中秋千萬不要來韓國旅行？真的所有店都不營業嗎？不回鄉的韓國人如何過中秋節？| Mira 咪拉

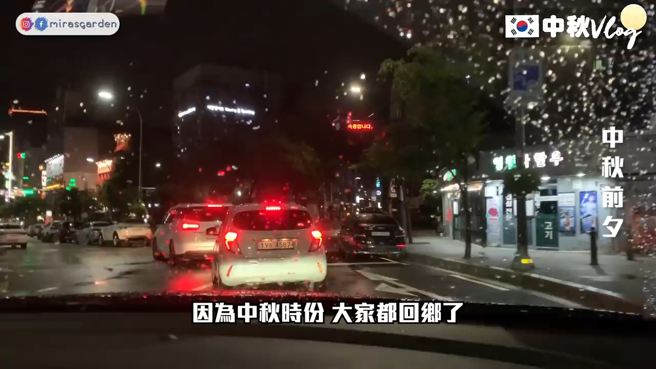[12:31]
正常嚟讲呢度应该要多翻呢啲灯啊，但系好暗，人又冇乜啦。我而家先11:30啫，正常新村唔应该咁少人。11:30，其实本身应该已经系要翻屋企瞓紧觉，